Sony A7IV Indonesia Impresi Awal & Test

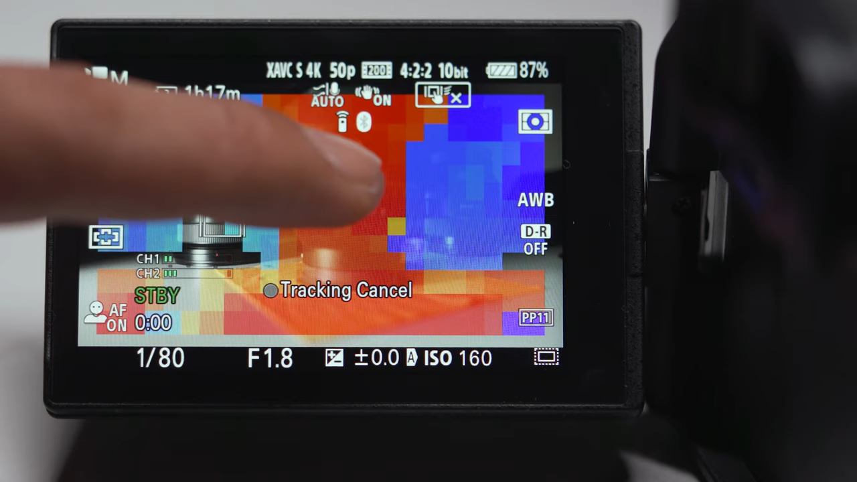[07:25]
Objek yang ingin kita fokuskan akan tampak seperti warna aslinya.
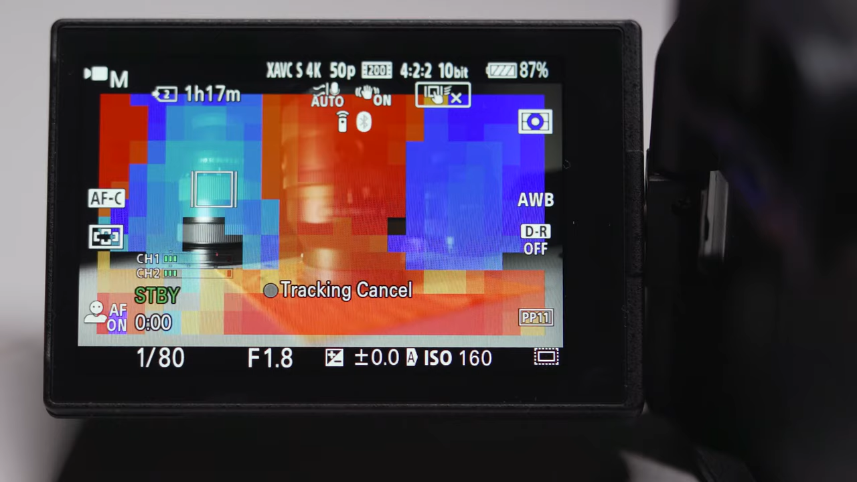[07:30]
Foreground akan berwarna merah dan background akan berwarna biru.